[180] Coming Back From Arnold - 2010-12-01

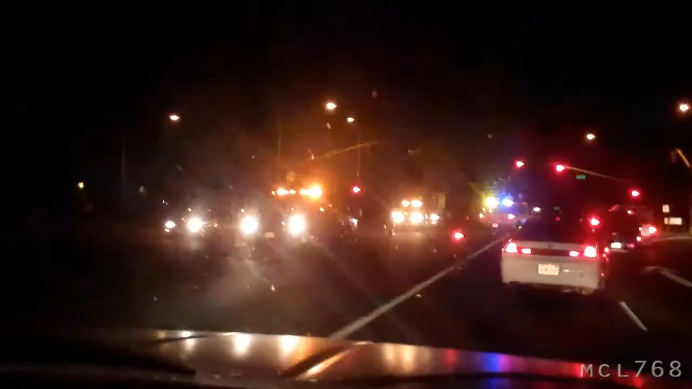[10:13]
Mm-hmm. Take it over to the side. You see a bunch of lights. There may have been a car accident. Luckily, we weren't involved, although that would have made an entertaining thing for you guys. Like, if we weren't to get into a car accident, it would be entertaining. See ya, there's a car accident. Okay, guys, I am home again, and something came in the mail today for me.